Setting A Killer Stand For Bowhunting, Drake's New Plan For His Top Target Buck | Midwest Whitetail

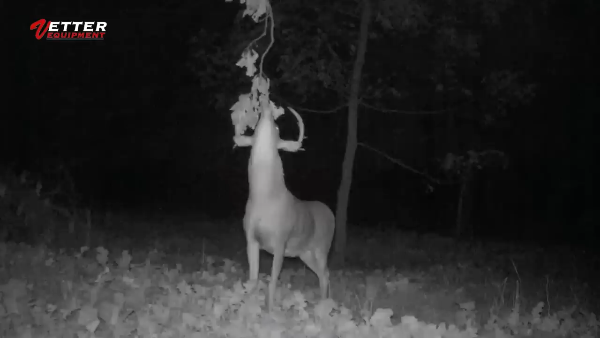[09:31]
He ended up getting hurt, I think. And we actually had him right here, uh, sipping out of the water hole. I think he hurt his right front leg or something, broke off his right side.
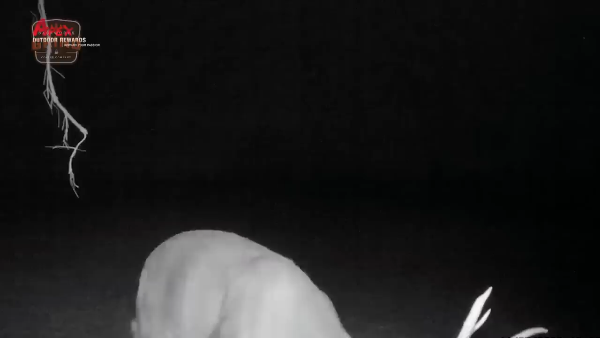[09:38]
Tons of pictures of him early season. So, I think that's a deer we're going to jump on in the early part of October, those early cold fronts. And then this is our food pot.